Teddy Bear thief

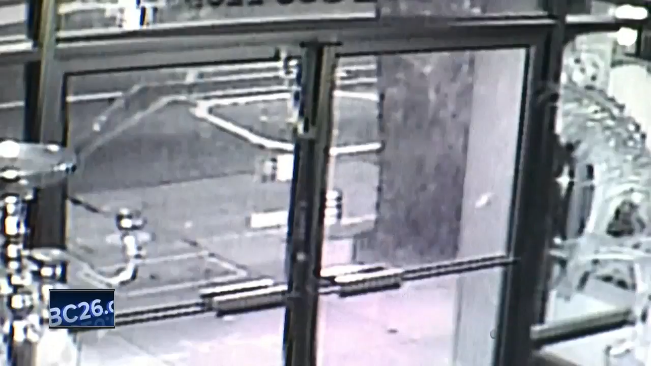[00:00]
Welcome back. A teddy bear bandit is on the run in northern California. Check this out. Surveillance cameras were rolling when this guy shot through the windows of a floral shop.
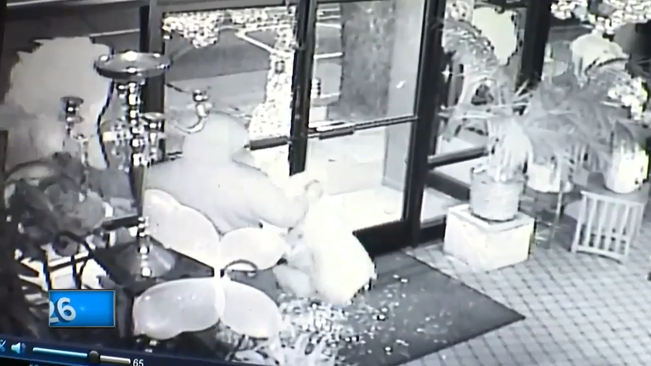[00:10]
You can see him breaking into the store before stealing several stuffed animals. He leaves the building but comes back for more, taking flowers, coins, and you guessed it, even more teddy bears. The owner's daughter thinks the thief was stealing for love, but there's still, oh my gosh, you can see him running with all these bears. There's still no word yet on the actual motive. In all, the robber made off with about 1500 bucks in bears and flowers. Wow. Why not just go to a fair and nothing says true love like stolen merchandise.